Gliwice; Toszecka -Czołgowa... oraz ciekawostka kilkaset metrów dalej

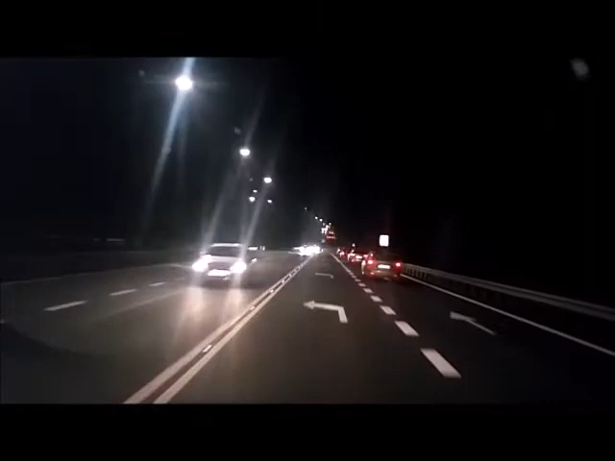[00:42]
Oczywiście ulica Toszecka jest tutaj drogą z pierwszeństwem, wobec czego ustępujemy pojazdom sprzeciwka. I gdy będziemy mieli drogę wolną, możemy kontynuować jazdę. Jesteśmy na ulicy Czołgowej, jak widzimy niebezpieczny zakręt i ograniczenie do 50.